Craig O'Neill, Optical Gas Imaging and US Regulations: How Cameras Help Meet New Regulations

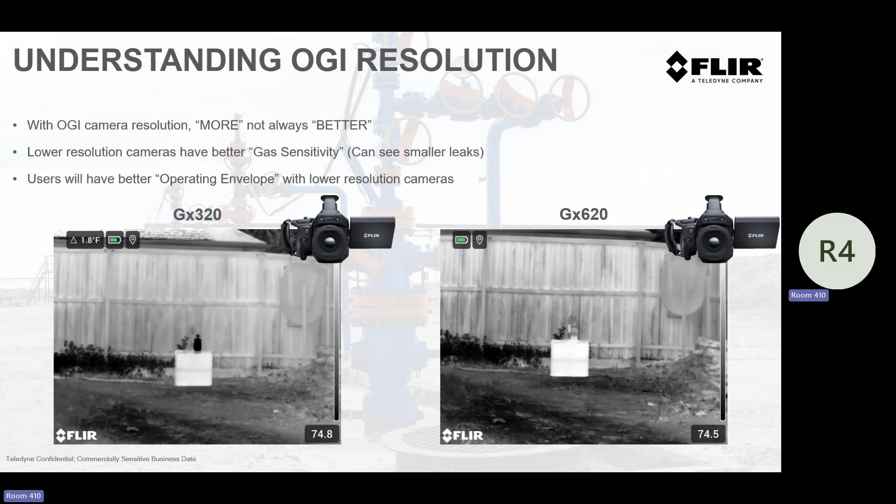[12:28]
Lower resolution means that you have bigger single pixels, right?
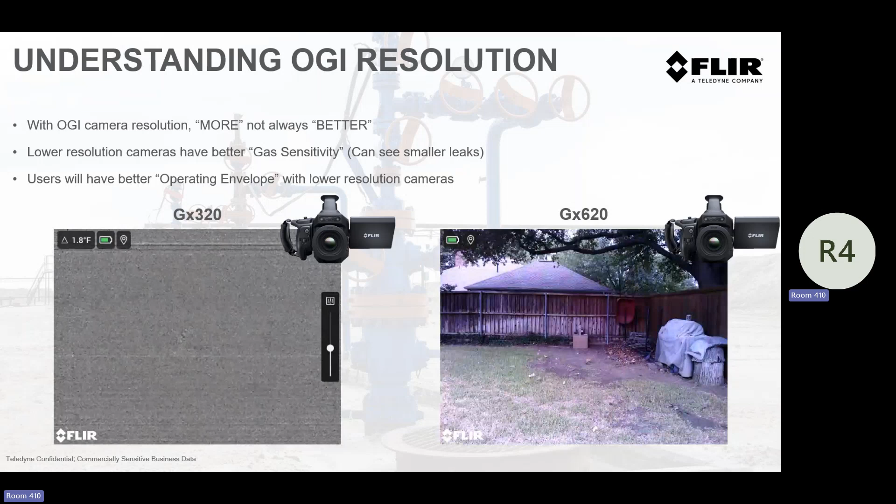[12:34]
If you think about if I need to put 70,000 pixels on this piece of paper or 350,000, it's a big change in how this sits, right? How big each pixel would go on this, okay? And so the bigger the pixel, the more energy I can get, the better I can get at gas sensitivity and gas detection.
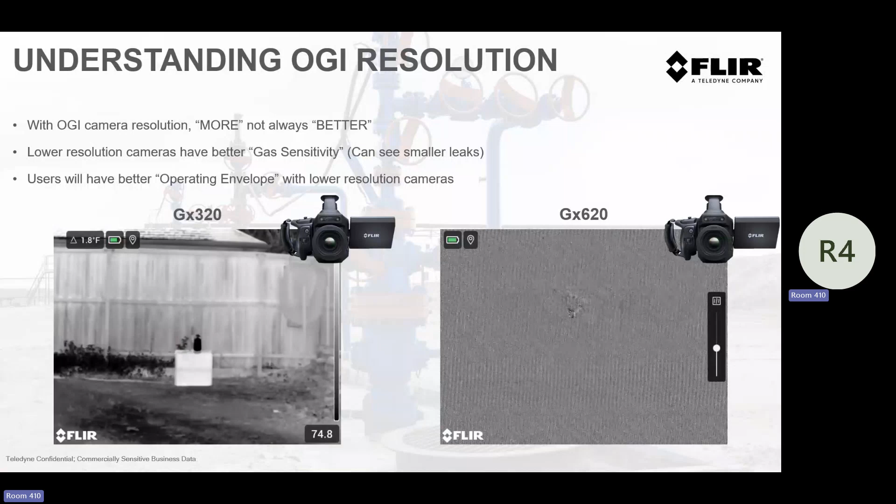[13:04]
So we have the best of both worlds. This one is going to work a little better at detecting at a distance. This one's going to work better at that true LDAR role of detecting at a common LDAR distance. So the piece of this, how does, how do these cameras help you, right?
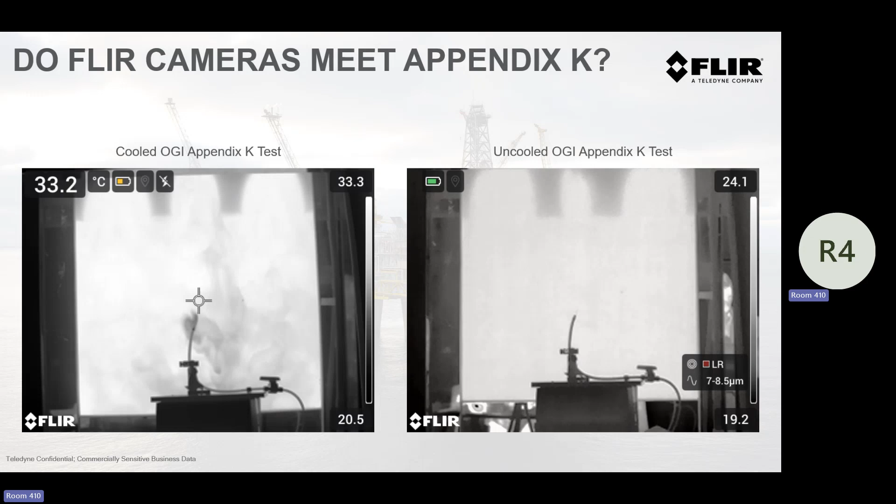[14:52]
On screen: spot 33.2°C
Will somebody, state, federal reg, come behind you and say, hey, I got a lot of leaks that you're saying you don't have? Yes. Right. So I'm just making sure you understand that there are other technologies, but I want to be transparent and that we can make them all. Right. You give me the box and we'll build it. We'll build a fit in the box and do that. So as we look at an operating envelope, which one's this propane and methane? Yeah, this is this is propane.
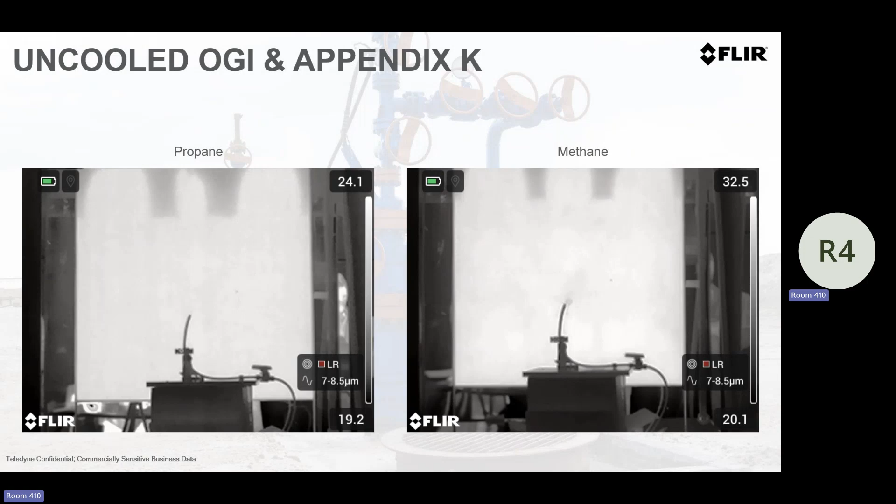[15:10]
As I mentioned, you can see how much better you can see methane with the 77. You can see a considerable amount better. So that's why we're more constrictive to that.
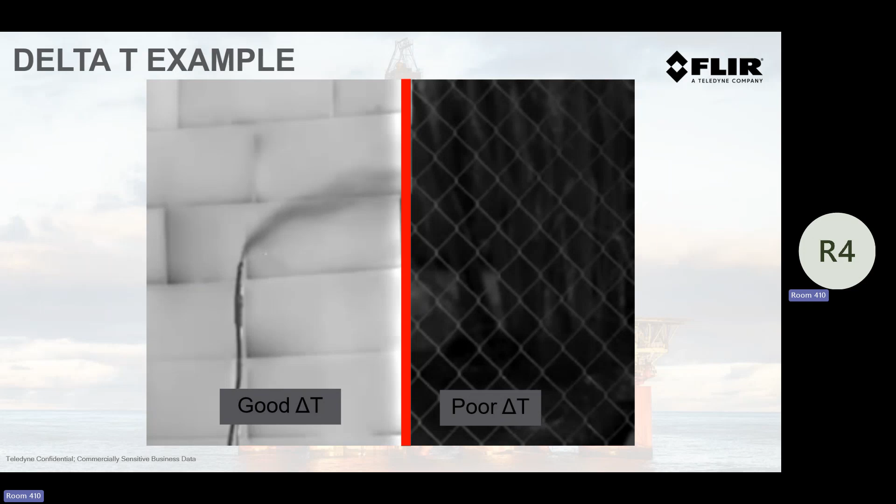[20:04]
This is how Delta T affects. Does Delta T really have an effect on optical gas imaging? I think this video kind of shows that it does. Now, I will admit this, and I disagree with the Delta T for this. If this video were in HSM, and I wish I had that, you'd see the leak right here. No problem, right?
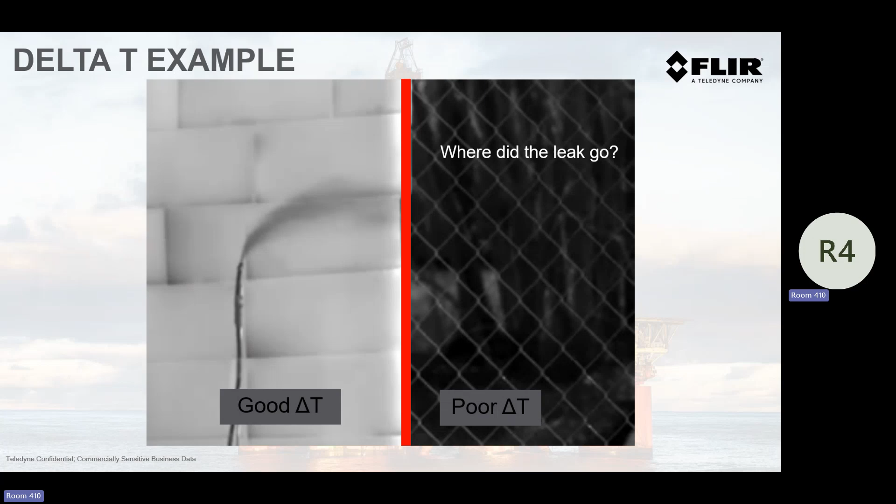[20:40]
So that, I think that would change this dramatically. As you can relate, that's why we're using HSM in our operating envelope.
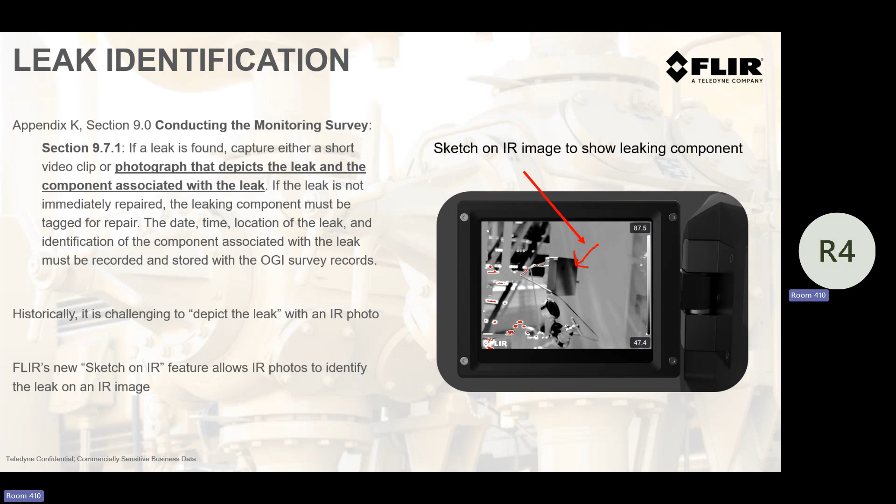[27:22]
Now, keep in mind, the controllers aren't allowed to leak anyway, the new reg. So I won't go there with that. But I can draw an aerial. I can draw a circle. I can put a happy face, whatever it is. I can just simply draw on the camera, make it super easy. Something unique to the camera is something we're, again, we're trying to look forward thinking. The first reg said 10 seconds. So what did we do? We looked at this and, and, um, I don't know if anybody in here manages a number of LDAR operators. I'm just curious. Anybody manage like more, at least a couple, three, four, every video is different, right? One guy does it in HSM. One guy does it normal. One guy does it visual. One guy does it in two seconds in visual. And by the way, if you've ever seen a video from somebody using an OGI camera, it's like this, right?
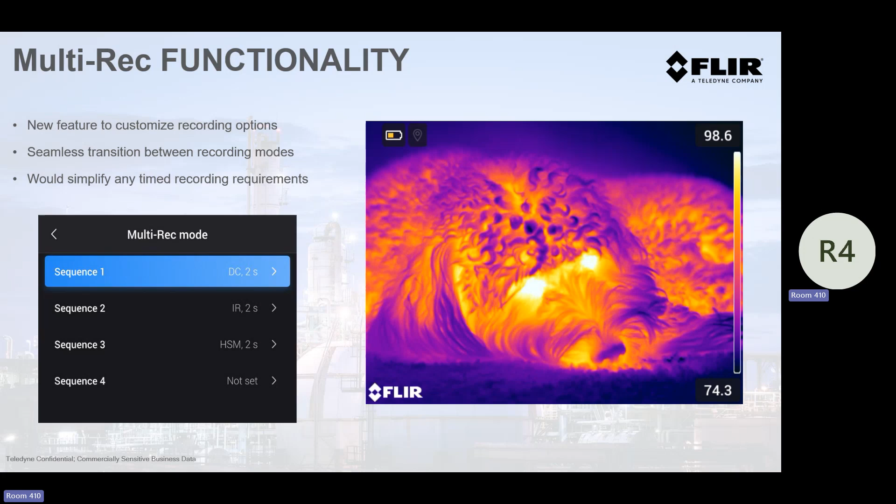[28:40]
I'm looking at my puppy on the floor, right? This is what happens. She's wondering what's going on. This is normal. You can see your breathing. And then I put it in HSM for two seconds, or maybe this is four seconds. And then I wanted to make sure I get a visual representation. There's no movement.
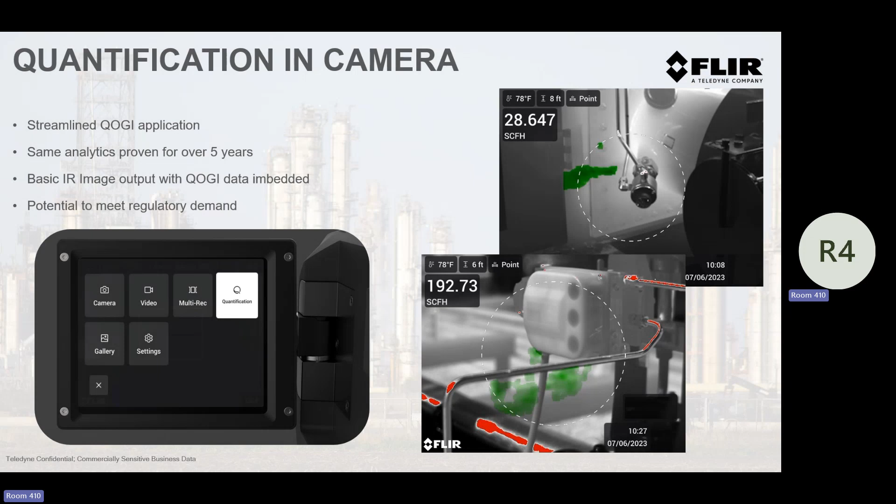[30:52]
Both of these were methane. This one was 192 scuff of methane. And it's not only that, it's a data point. All those really smart people that make LDAR software, it's just a metadata file, a single digit, kind of like a spot number. It's a number that they can put into their software. I will mention some other FLIR advantages. I want to highlight that this acoustic, not only ours, every acoustic technology in that room is not EPA approved. Why? It's super easy, right? You just look at it and pops up a really quick colorized dot on a visual camera. And man, that's super easy.